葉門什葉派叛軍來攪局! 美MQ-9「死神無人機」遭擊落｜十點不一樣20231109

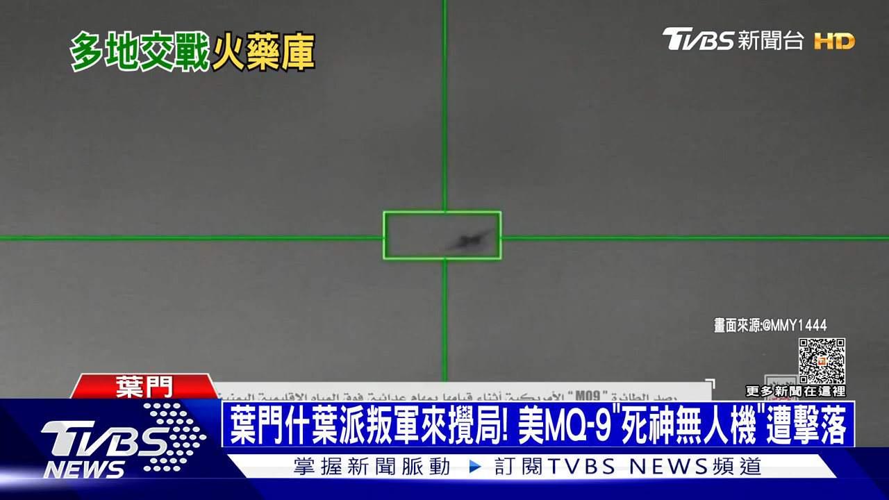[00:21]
燕門什葉派團體週三公布這段畫面當中可以看到一個綠色框框鎖定的就是美
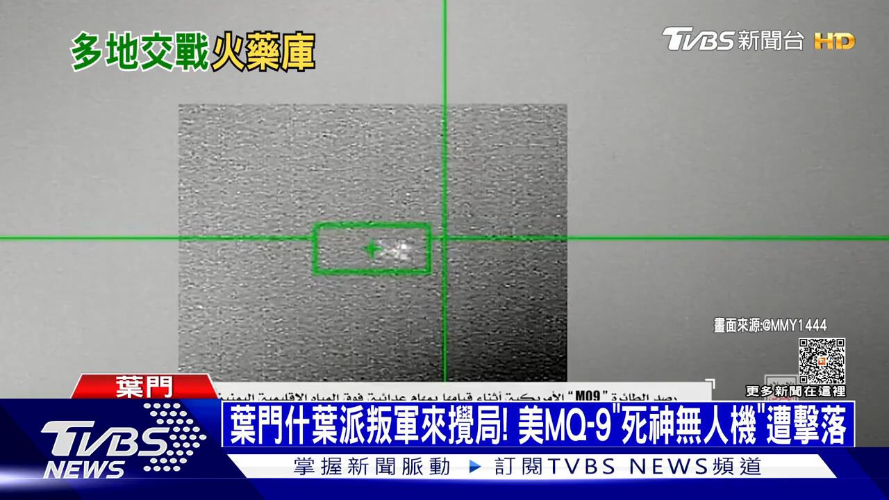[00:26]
軍的MQ-9死神無人機不久之後畫面右下角飛來一個不明物
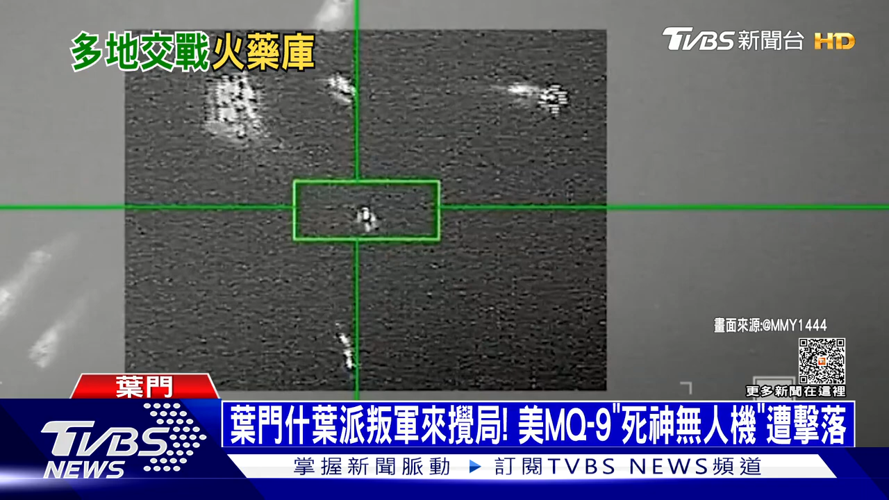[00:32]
體無人機遭到擊中瞬間炸出火光今年運